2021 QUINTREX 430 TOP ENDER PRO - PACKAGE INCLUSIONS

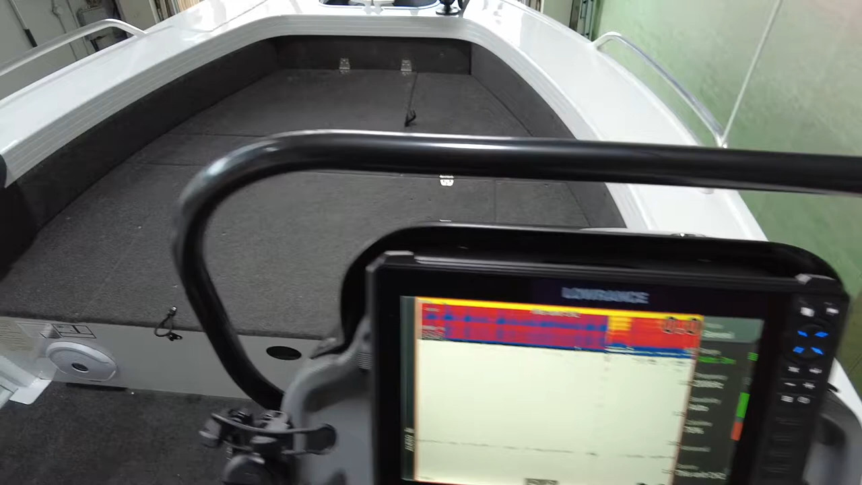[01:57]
we've done the HS-12 with our own custom bracket which has worked fantastic and
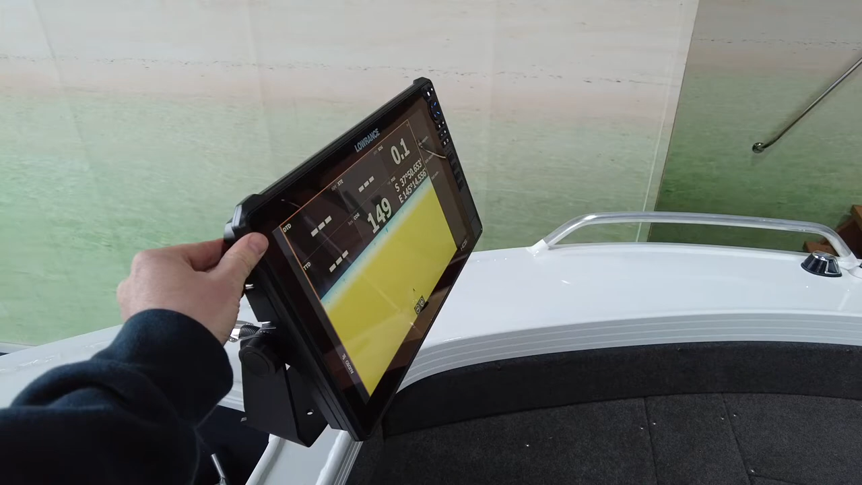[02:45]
it's not going to wobble around while you're underway.